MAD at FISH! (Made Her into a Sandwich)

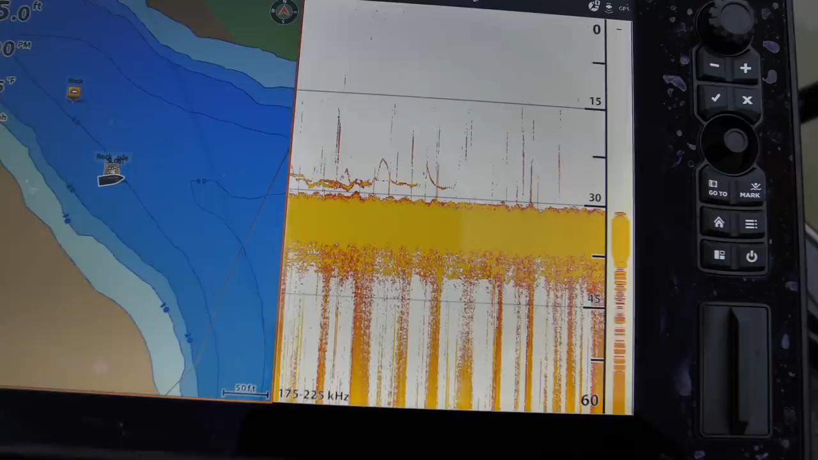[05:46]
Update for y'all. We just found a couple fish we've been dangling on.
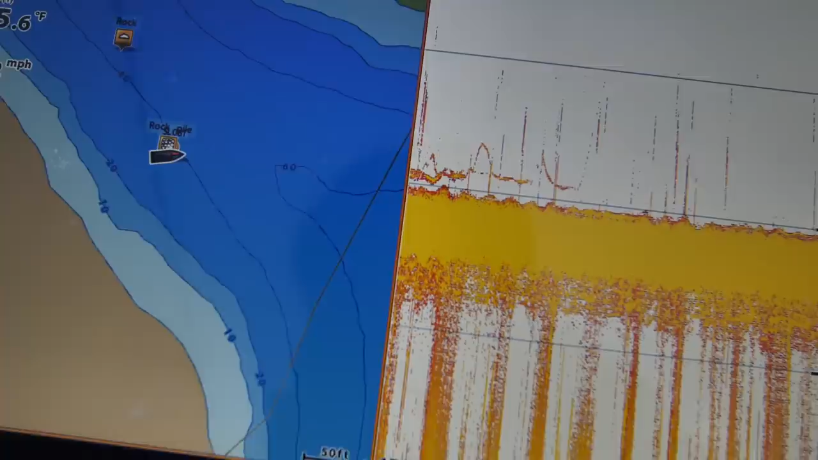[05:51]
I had one on and it came off. This water's just muddy.
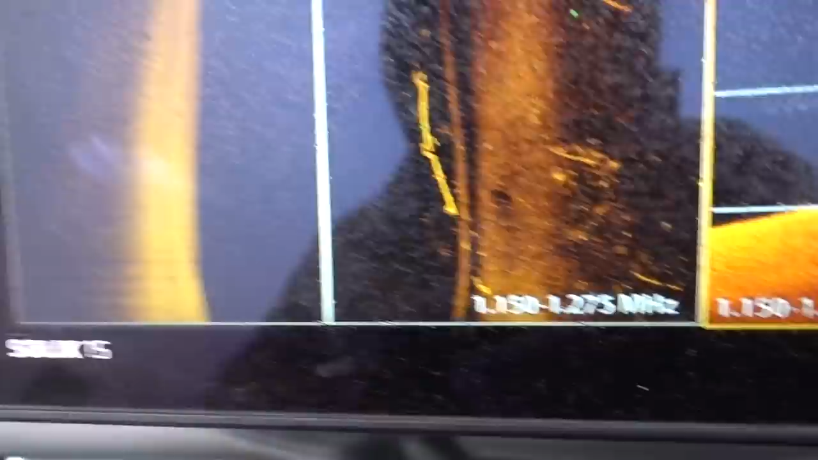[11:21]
Looks like we got some fish on that little rail system there.
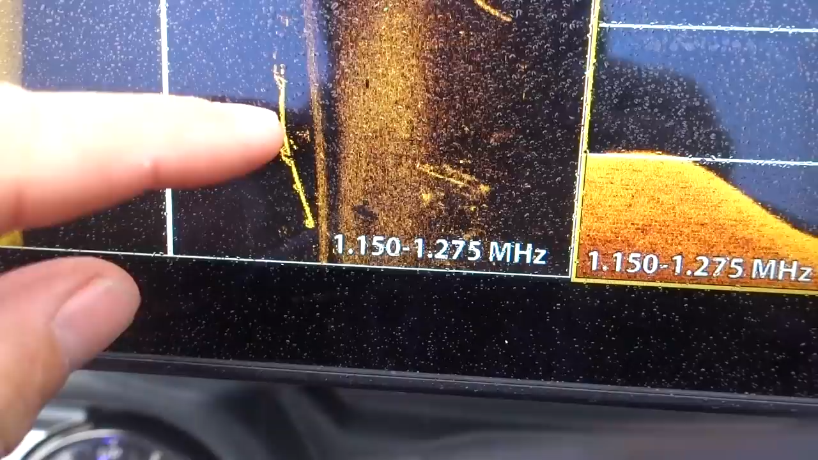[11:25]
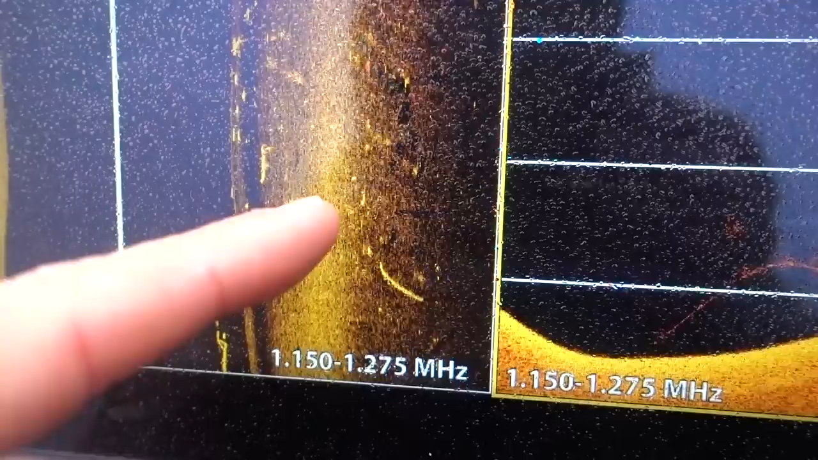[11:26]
Cables and stuff like that. I'm looking for bait. The bait's like 20 feet deep.
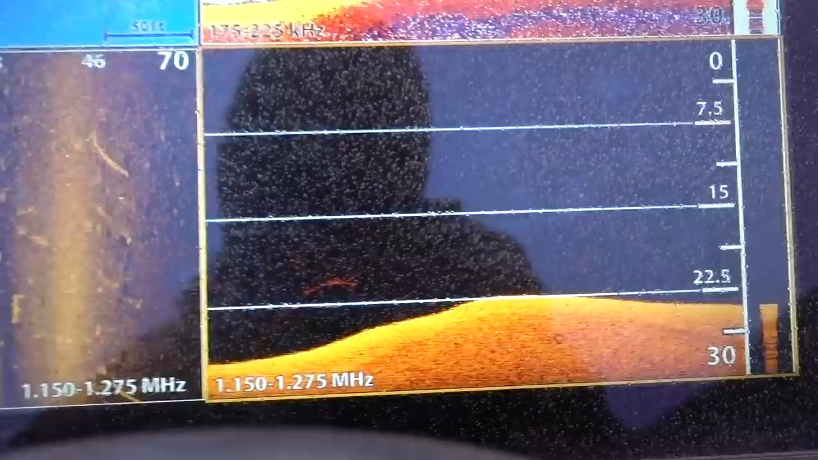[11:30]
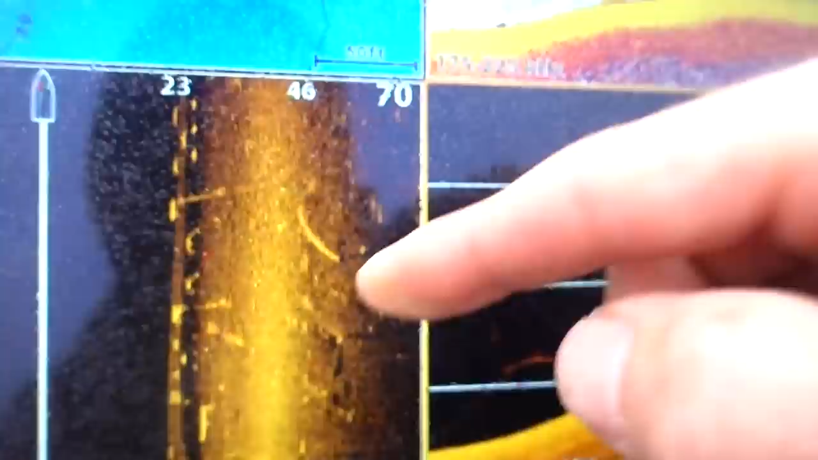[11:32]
I'm going to be looking on the side imaging to try to see fish up under the docks.
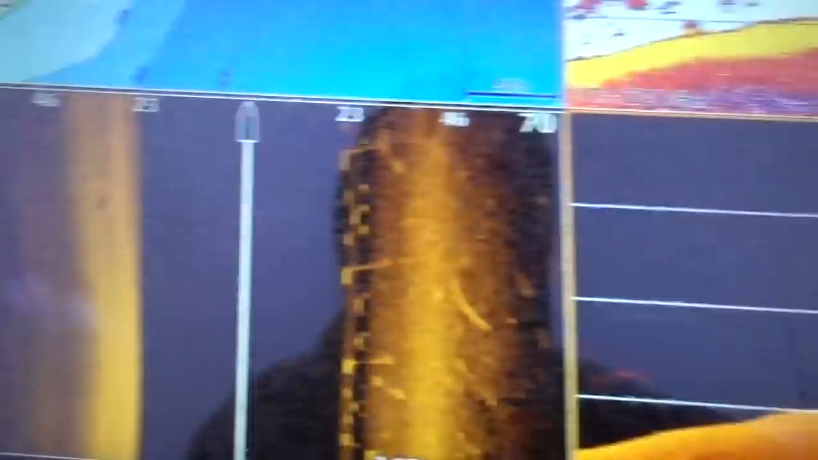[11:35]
And just try to get a depth on them.
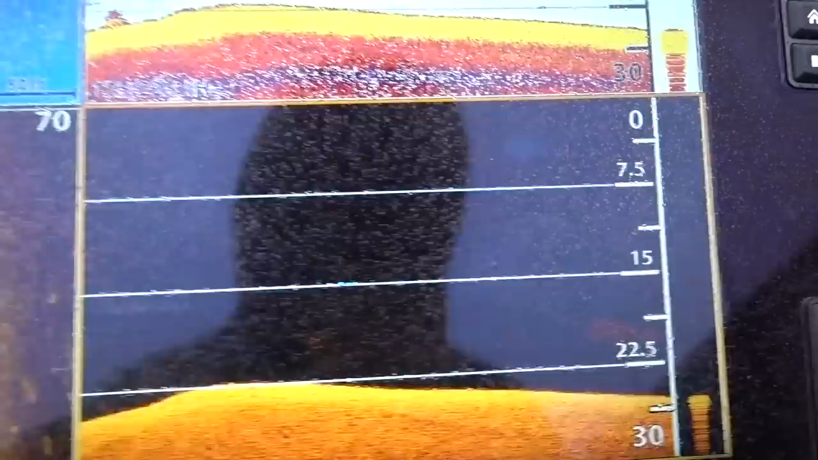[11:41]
And actually, that looks like a small group of crappie right there, maybe.
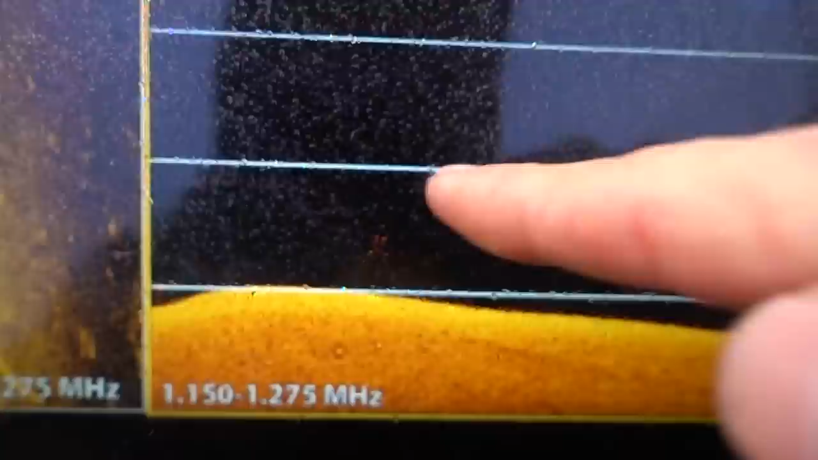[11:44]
I was trying to get the camera out yesterday just to show. Because there was like a group of bass right at the boat ramp.
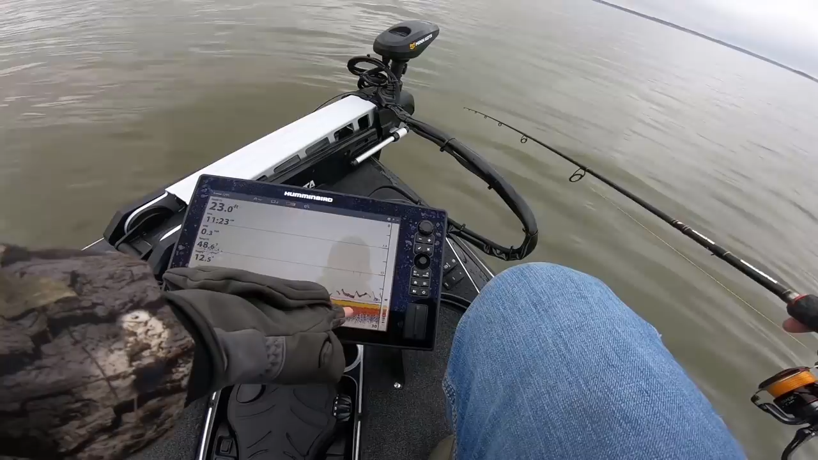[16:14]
I just need to see it in front of some fish. Looks like they scattered as soon as I dropped the trolling motor.